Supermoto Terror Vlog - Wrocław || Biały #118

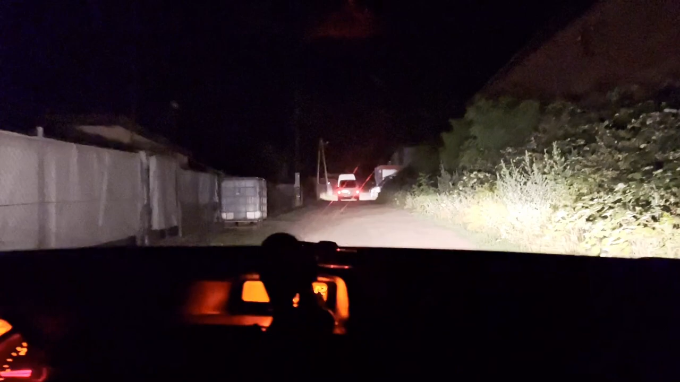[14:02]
Na okrągłe mięska. Pozdro Kuba 636. A wy teraz zgadnijcie szybko i napiszcie w komentarzu, co to waszym zdaniem okrągłe mięska i gdzie to można nabyć.
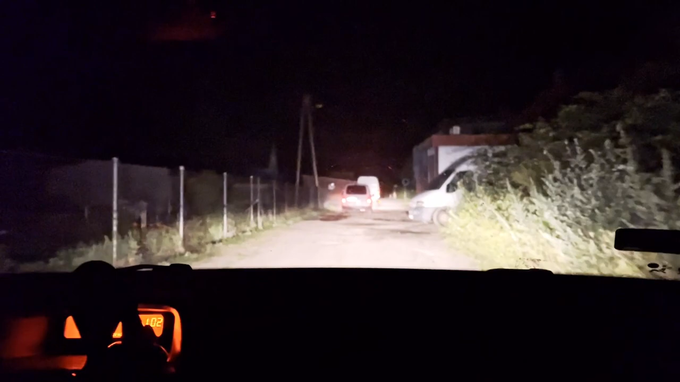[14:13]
A my sobie jedziemy i zobaczycie pewnie w następnej scenie, co to było. Będzie jakiś rozpędzony samochód i tylko ulicy.